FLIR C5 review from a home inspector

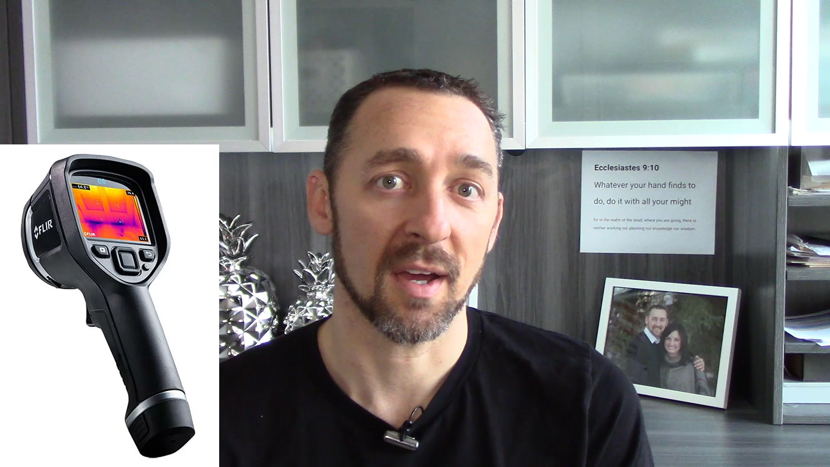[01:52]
I said that because I think it's a great resolution. It's rugged. It's durable. It does everything we need. It has MX, MSX technology.
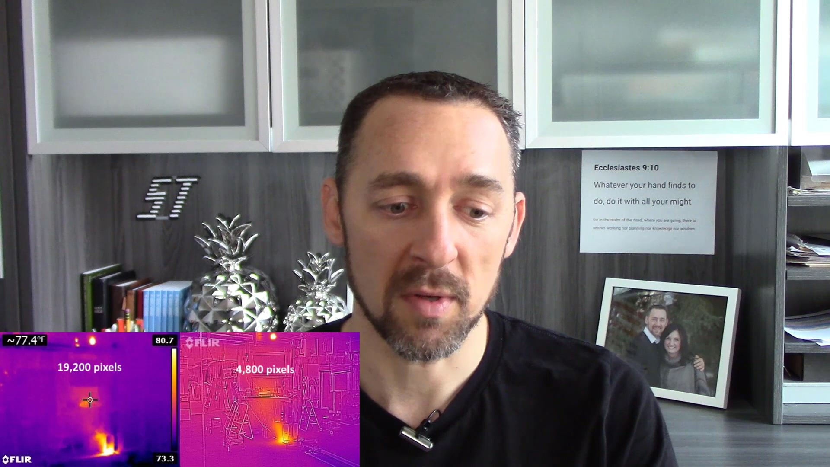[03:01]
On screen: spot 77.4°F
That's the one with over 19,000 pixels. And then the other one has a resolution of, I believe, 80 by 60. Yeah, 80 by 60. That has a resolution of 4,800 pixels. And I added the MSX technology onto the low resolution image. So you can really appreciate what it looks like. I mean, it actually looks like this is a better image with that MSX overlay.
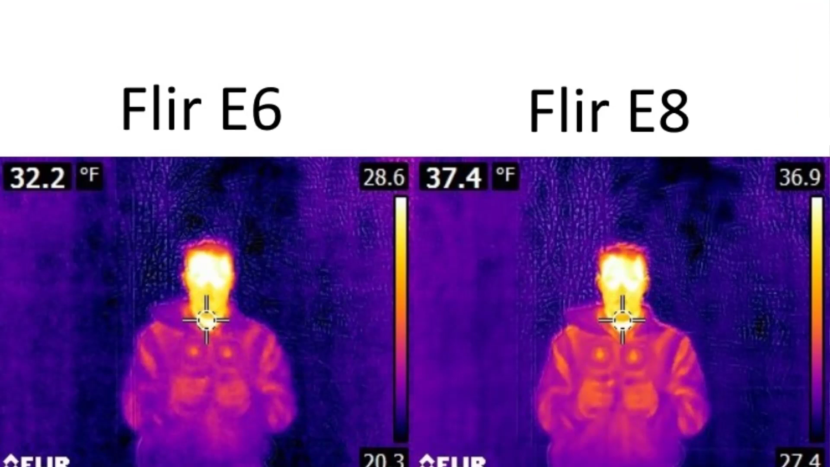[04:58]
But I've done side by side tests with the E6 and the E8. And frankly, I can barely tell the difference between the two. There is an improvement when you step up to the E8. But it doesn't justify the higher price tag. It's way more money for the E8. So I don't think you get the added value.
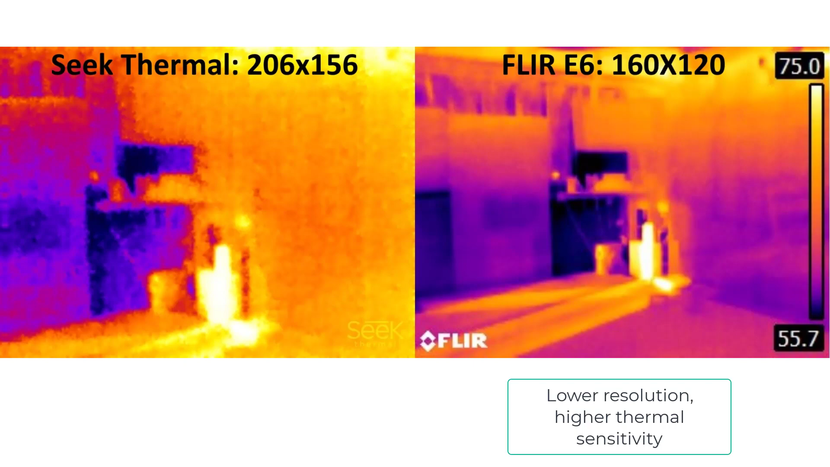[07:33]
and the one with the high sensitivity produces far superior thermal images. I mean, there's no comparison between the two. So we want a good thermal sensitivity. This has the same as the E6. And the battery life, I don't know about.